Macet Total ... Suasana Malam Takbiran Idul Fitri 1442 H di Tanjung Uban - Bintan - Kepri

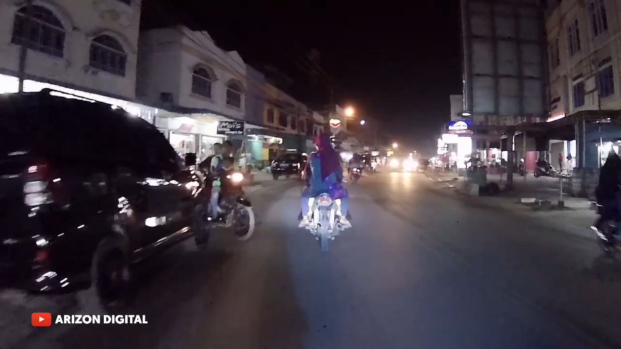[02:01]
malam takbiran ini Kampung Mentigi rame biasanya teman-teman. Kita coba intip nanti, kita masuk ke sana ya, ke Kampung Mentigi. Lumayan suasananya malam ini, boleh dibilang rame.
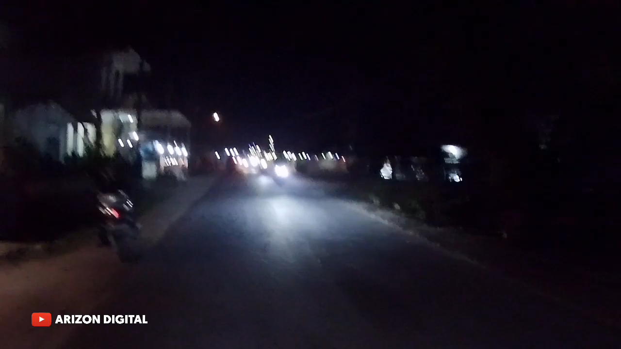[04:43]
Woi, cantik ini lampu-lampu di sini, di pagar-pagar orang ini.
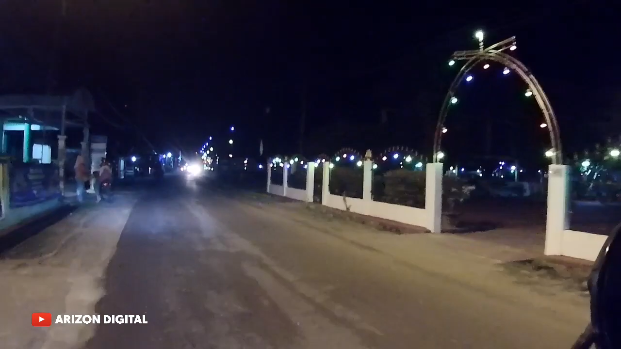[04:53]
Di sekeliling lapangan bola ada lampu-lampu tiang. Oh, mantap.
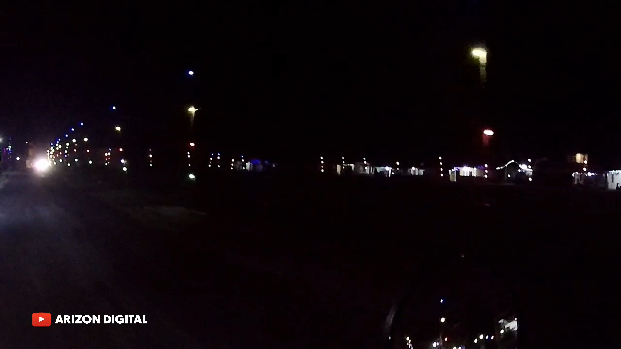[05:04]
Lampu-lampu di pinggir jalan ini cantik ya teman-teman. Oke, nggak lupa juga saya
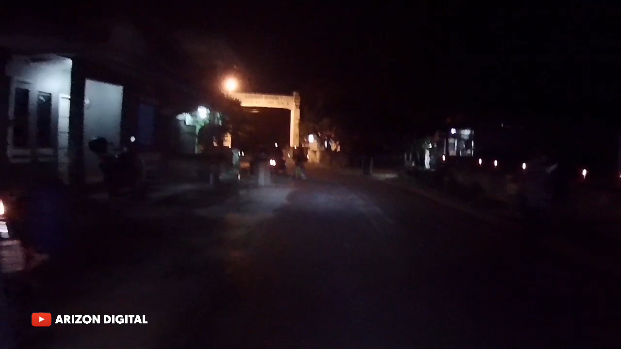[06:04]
Kita berada di Kampung Mentigi sekarang. Lampu colok di pinggir jalan.
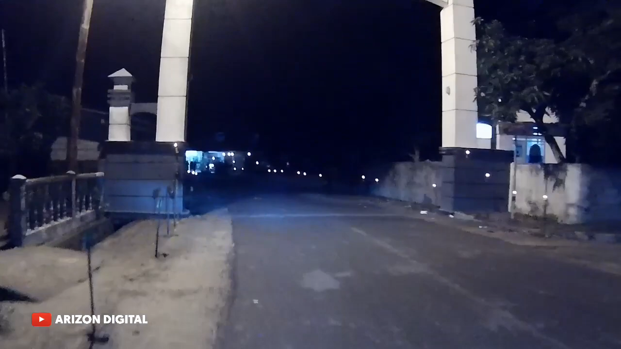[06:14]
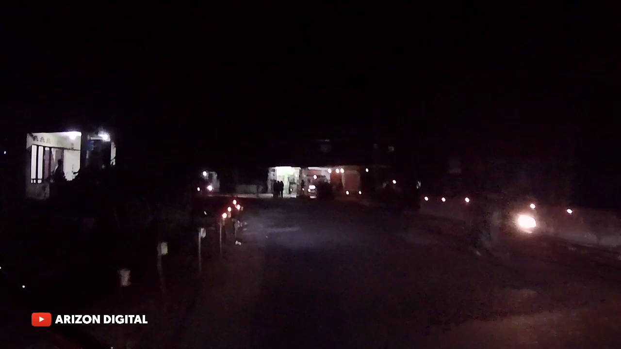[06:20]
Terdengar suara takbiran dari Masjid Jami Mentigi.
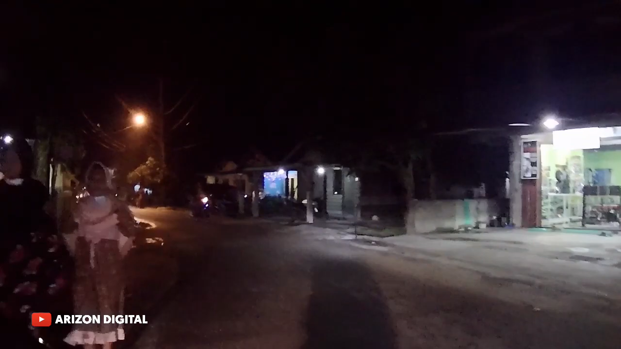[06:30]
Nah, ini dia Masjid Jami Mentigi.
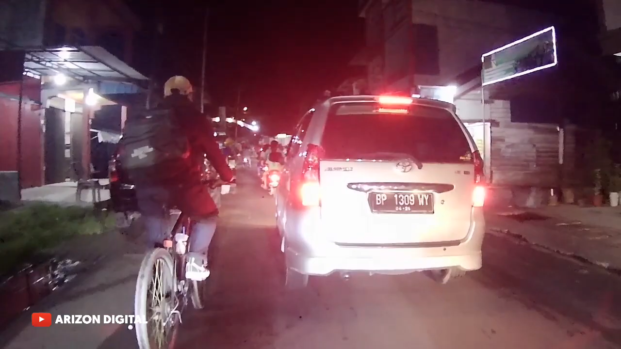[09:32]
Nah, ini depan ini udah agak lapang di sini.
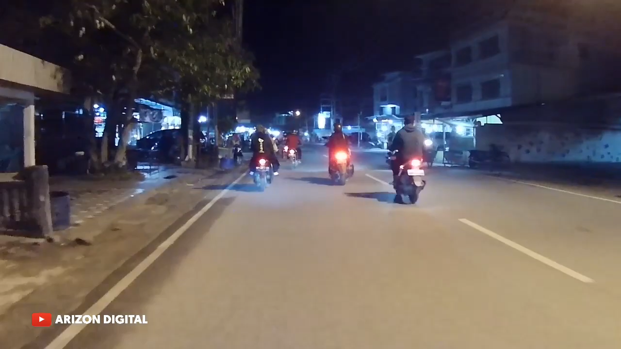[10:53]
Sayup-sayup terdengar suara takbiran dari Masjid Taqwa, teman-teman. Sekarang kita berada di depan Bank BRI. Banyak yang buka bengkel malam ini. Dan ini di Pelangi, banyak yang belanja.
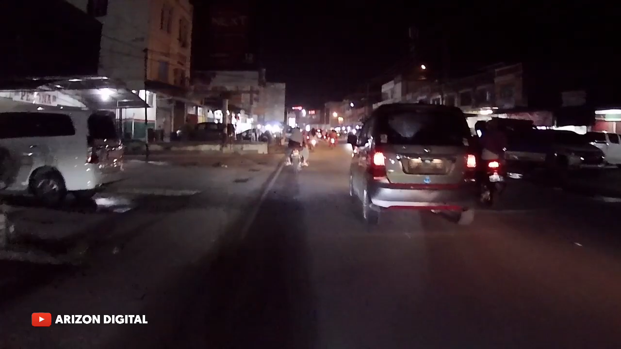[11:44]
Nah, ini macet lagi di sini. Di simpang Jalan Nipah, daerah Kemboja, dekat-dekat ke Prima Indah. Macet lagi nih.